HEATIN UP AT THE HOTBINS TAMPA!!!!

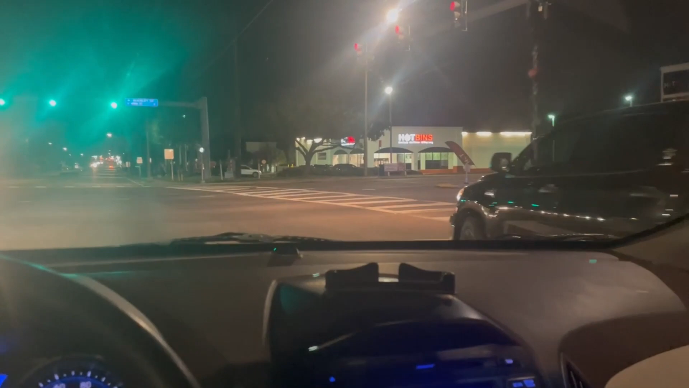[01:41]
there's, I don't know, probably four or five right there, but, all the lights are on outside,
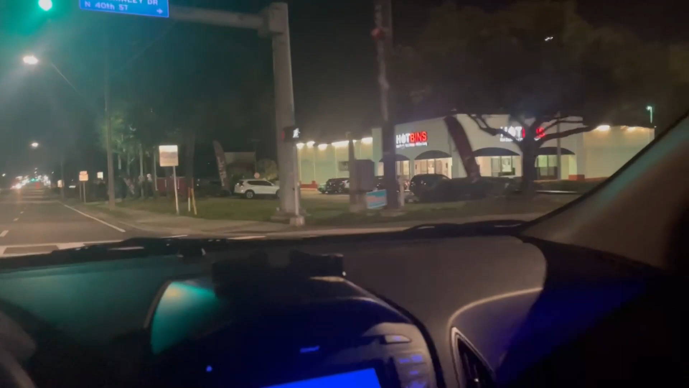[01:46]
oh, there's a couple cars, holy, I don't know, we're gonna see, there's also a trailer here,